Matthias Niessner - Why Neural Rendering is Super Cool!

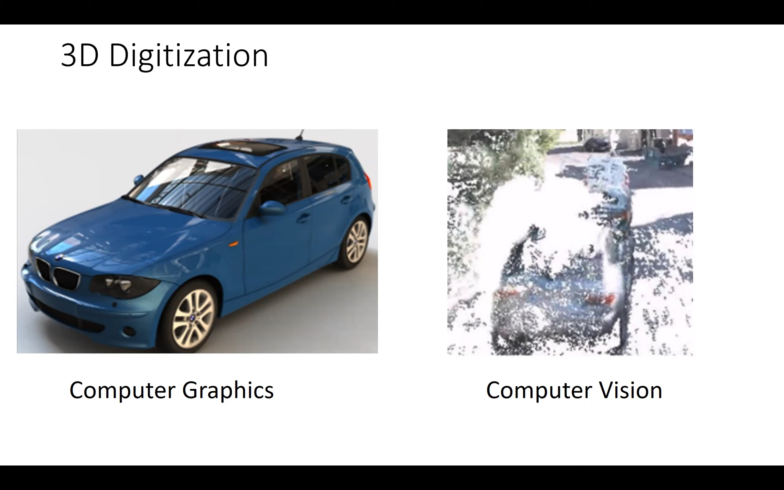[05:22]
And I think in order to get there, the first important thing is how do we actually generate images, right? In computer graphics, this is a process that is very well understood. There's like this seminal paper from Jim Kachia in 86, the rendering equation that defines the light transport, right?